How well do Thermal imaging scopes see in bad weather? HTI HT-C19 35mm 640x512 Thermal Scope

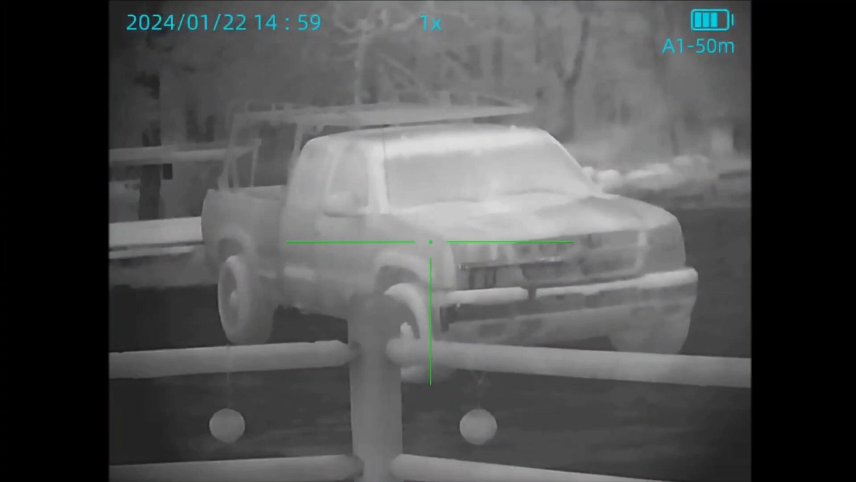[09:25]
All right, let's move on to that go yo joe video All right, so This is the uh, the scope that I sent back this one had a 384 core in it 19 millimeter lens. I actually like this scope I thought it was a good product. I raved about it Um, and then all of a sudden it did this and again the five days that I had it playing with it The weather conditions didn't change again.
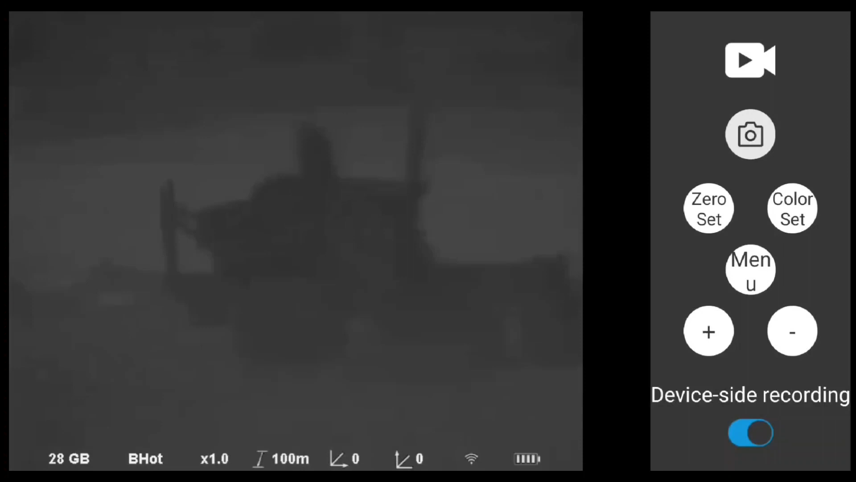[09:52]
They were in the upper 40s low 50s relative low to no humidity. It wasn't raining nothing It was just a beautiful week And uh, it went through a refresh cycle and It just Started seeing this way didn't matter You know, it could see the rabbits out there Which are about 50 meters,
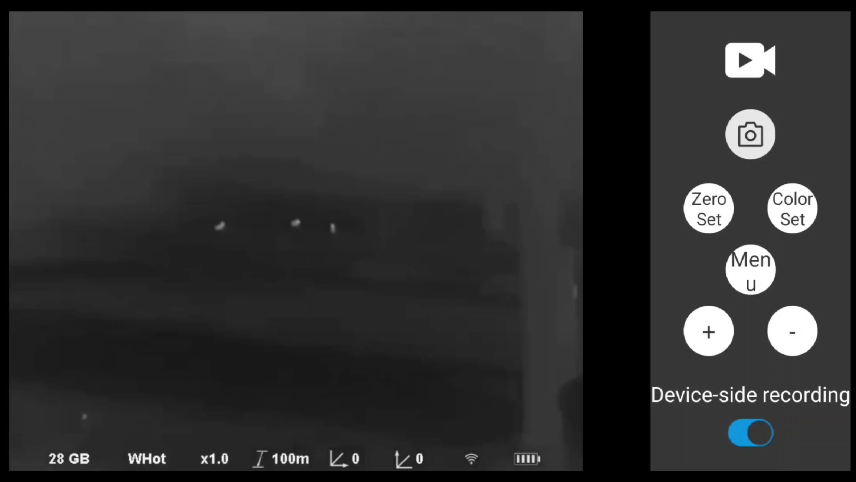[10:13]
but it It wasn't able to see anything past that and the clarity on it and everything just took a nose dive and again
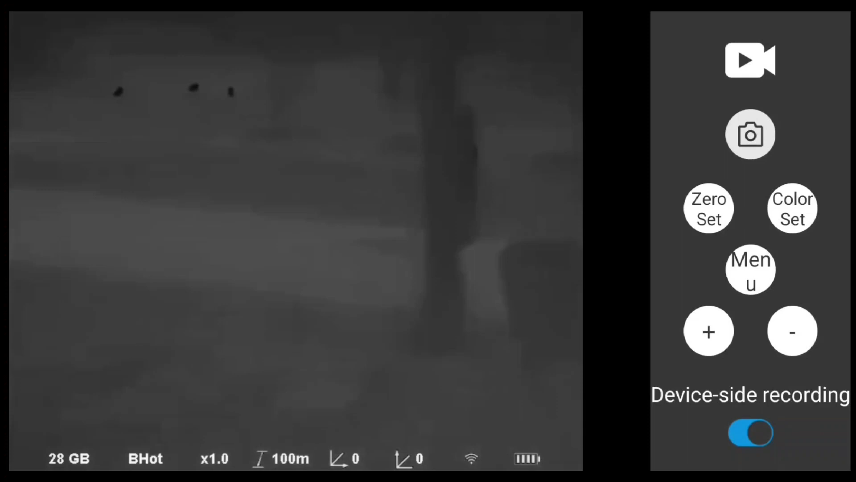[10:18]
Those were ideal conditions where the 640 that i'm that I have now under ideal conditions You know, we're about the same temperature is actually lower When I got the 640 because it was in the 20s and when I had this one here this go yo joe um 384 This is what it did to me.
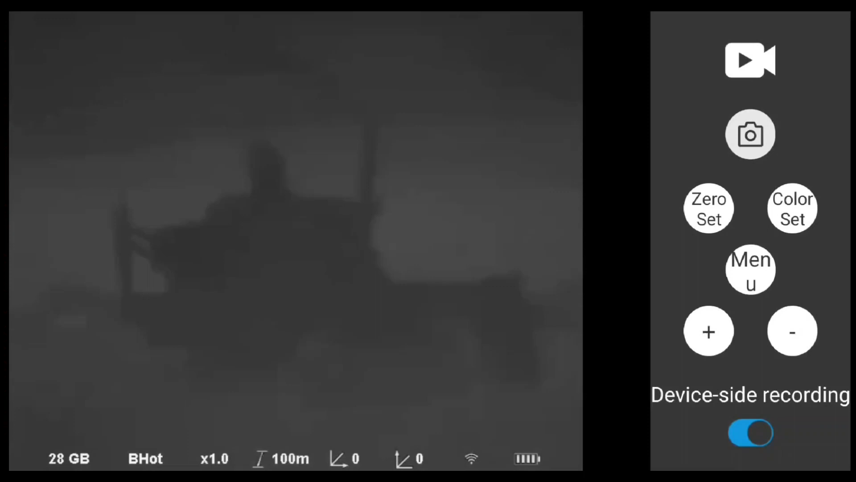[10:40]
So again, I sent it back I'm sure you can't blame me, you know, but you know, it is what it is.
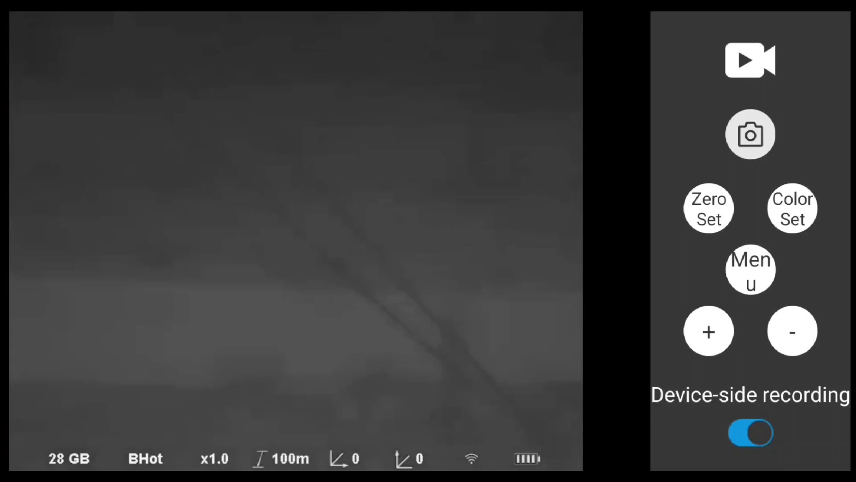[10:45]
This one was 1188 bucks on amazon and
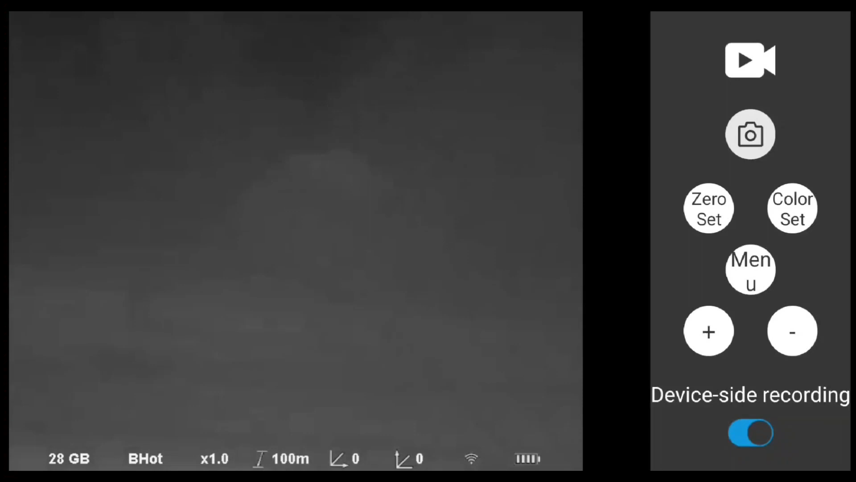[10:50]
You know when it started doing this obviously And again watch the very first video because it shows how clear this one actually was when it was working There's the pump
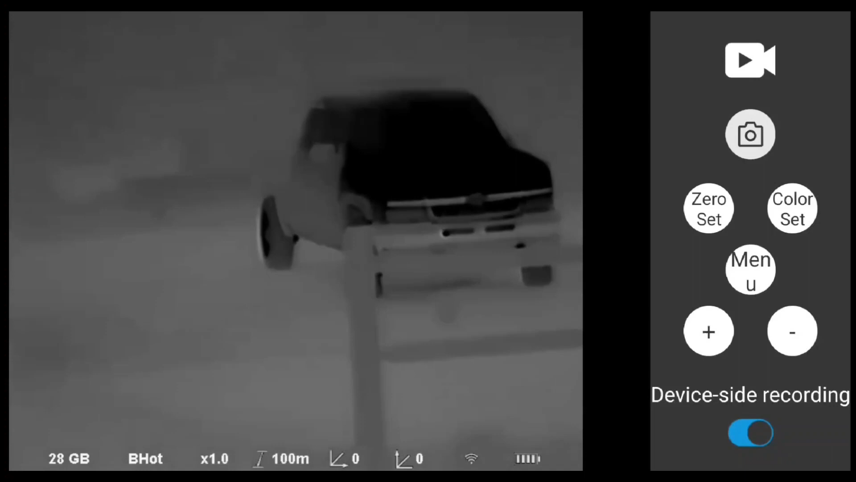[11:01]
house that truck just got done driving being driven, so But yeah, you get the point All right, guys All right, so let's take a look at some screenshots,
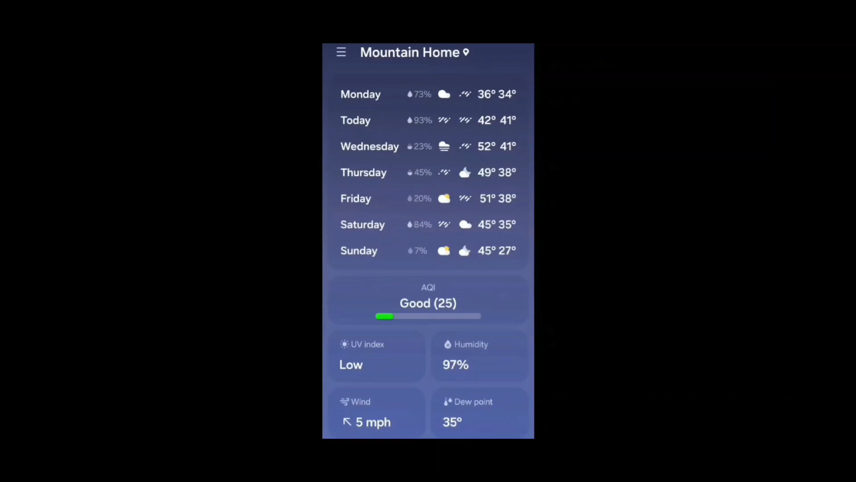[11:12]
but first here's a weather report you can see on monday highs and lows and the humidity um at 97 plus it was raining that day so
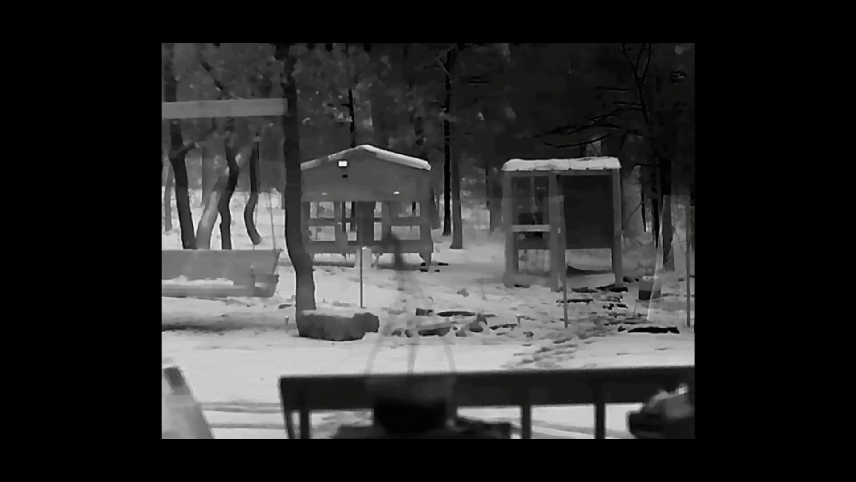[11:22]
You know here's the chicken coop ideal weather conditions just cold no humidity and here's the chicken
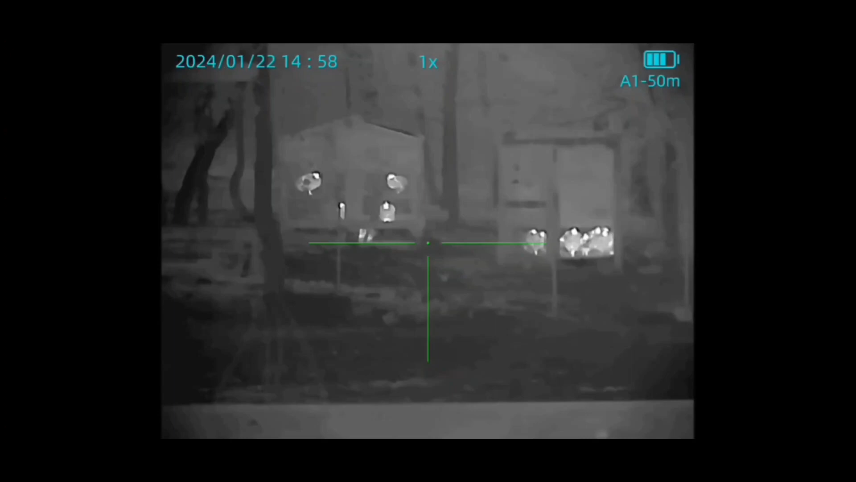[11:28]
coop Um with the humidity the way it is here's the greenhouse nice crisp beautiful clear image and
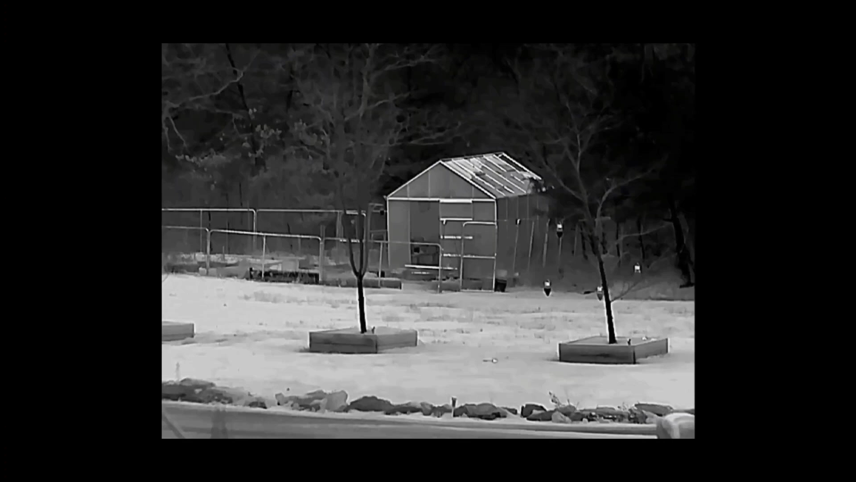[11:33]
Under not so ideal conditions inclement weather, right?
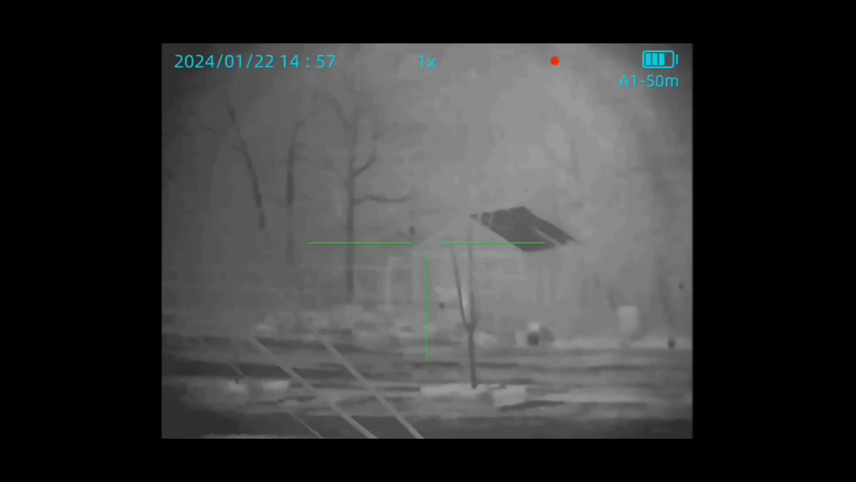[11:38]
So this is that downrange area 100 yards roughly to the trees
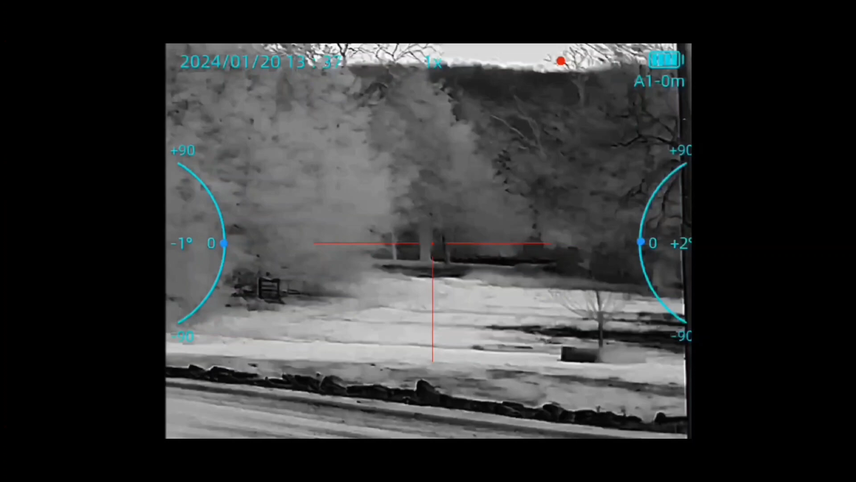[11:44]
There it is now in inclement weather still be able to see a man-sized